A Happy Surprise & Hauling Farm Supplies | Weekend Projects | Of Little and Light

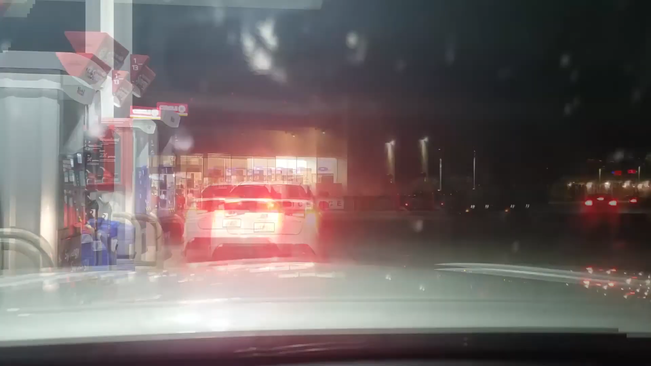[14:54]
To the gas station and filled up. Mom went in to get us some food for the ride.